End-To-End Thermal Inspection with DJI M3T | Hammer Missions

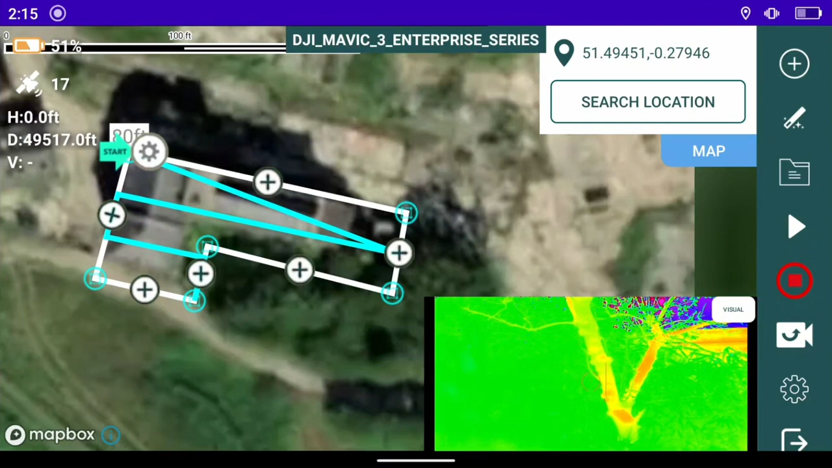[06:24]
demo of how to switch between IR and visual the little white icon in the top of the video feed if you press that that switches between IR and visual as you can see here